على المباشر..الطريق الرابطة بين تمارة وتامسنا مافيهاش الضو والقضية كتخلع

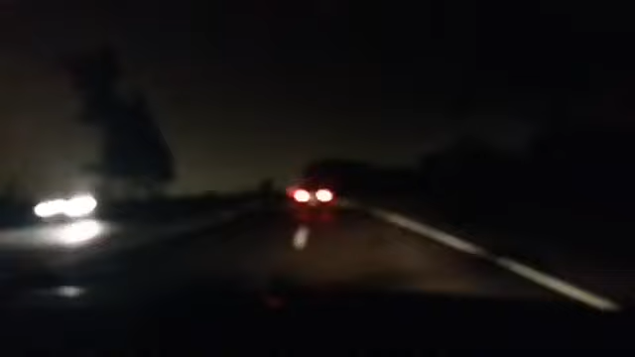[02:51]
وصيفطوه في حاله خطيره للمستشفى الاقليمي سيدي الحسن، سرقوا ليه كاع داكشي اللي عنده وصيفطوه لحنين الله رحيم، والخطر كيتزاد نهار على نهار، والسبب هو انعدام الاضاءه والاناره في الطريق هذه. فكما كتشاهدوا معنا فحنا كنمشيو فيها وكنشوفوا بان ما كاينش الضوء، الضوء ديال طوموبيلتك هو اللي تيكيديك، هذا مشكل.
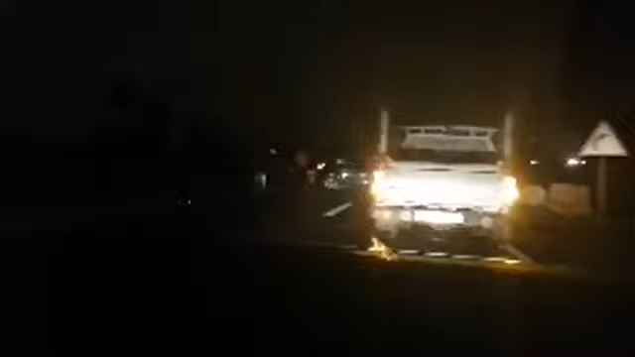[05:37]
اذا هانتوما كتشوفوا وحنا دايزين، فانتوما كتشوفوا حديثه كيفاش جات وكيفاش طرات، وهانتوما كتشوفوا تقاس حتى واحد.
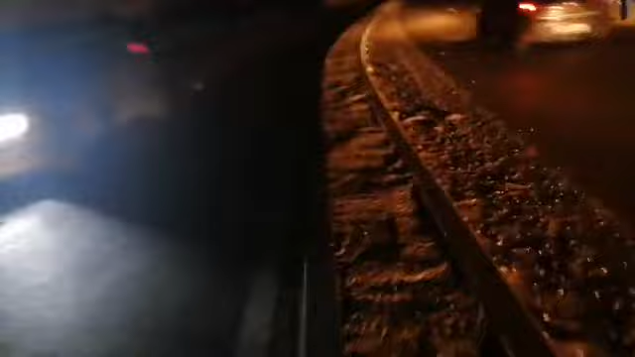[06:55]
فانتم كتشوفوا فهادو اثار فقط ديال هاد الحادثه هذه، وهما اثارات معروفين، يعني الطريق هذه معروفه بالحوادث، معروفه.